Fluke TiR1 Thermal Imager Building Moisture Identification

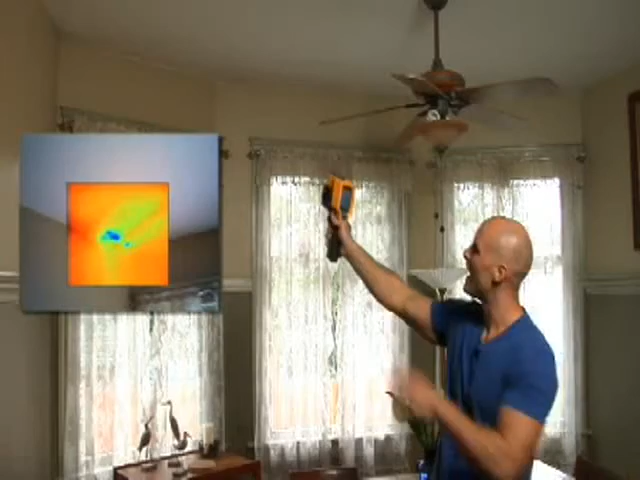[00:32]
We'll have to go check it out, but if you look on the ceiling, you notice that it's been painted. You can't really tell anything's wrong now, but it's no match for this thermal imager. It sees right through the paint to the source of the problem.